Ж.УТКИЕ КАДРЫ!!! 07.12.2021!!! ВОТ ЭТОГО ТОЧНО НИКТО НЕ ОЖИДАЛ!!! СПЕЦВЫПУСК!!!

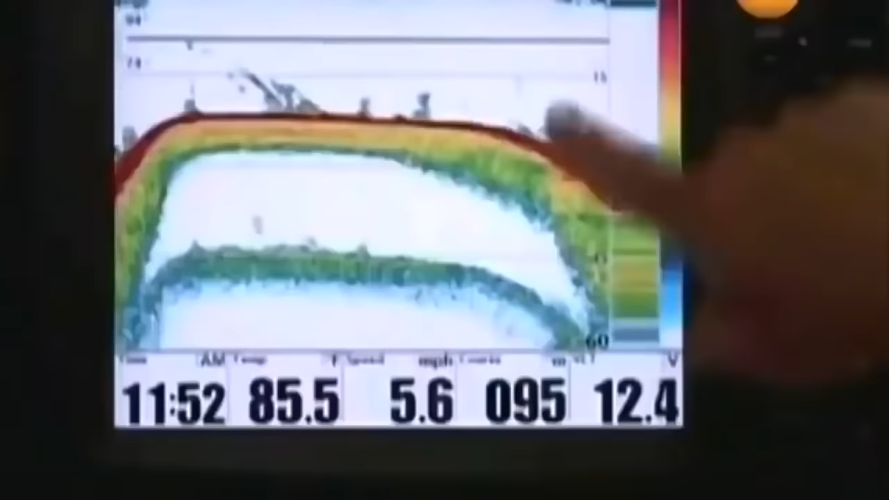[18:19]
On screen: water 85.5°F, speed 5.6 mph
На снимках были видны четкие прямоугольные строения из огромных каменных блоков.